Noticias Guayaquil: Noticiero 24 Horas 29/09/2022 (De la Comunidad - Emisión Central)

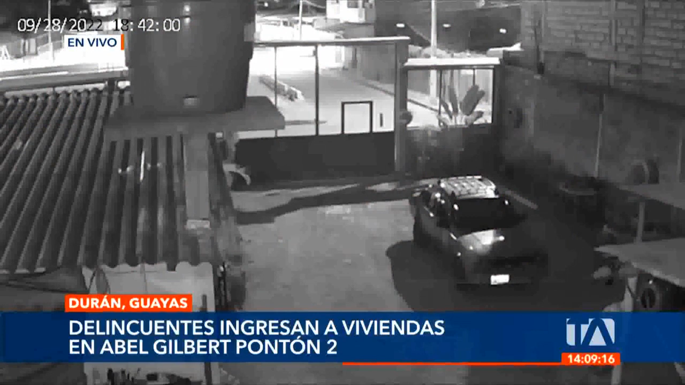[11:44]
Por favor, producción, póngame ese video donde este delincuente se mete en horas de la madrugada y está viendo qué llevarse. Noten ustedes, según el propietario, se lleva una radio y todo el tiempo se toma para de esta manera sustraérselo. Y los perros, como ustedes pueden apreciar, minutos después salen al ataque,
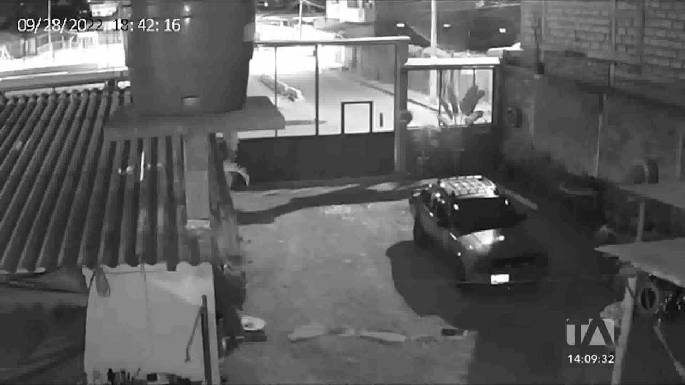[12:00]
pero poco se pudo hacer hasta que se puso en alerta el propietario. Y como ven ustedes, en este momento la comunidad está alarmada porque ya se da el aviso de que estos se andan metiendo en horas de la madrugada.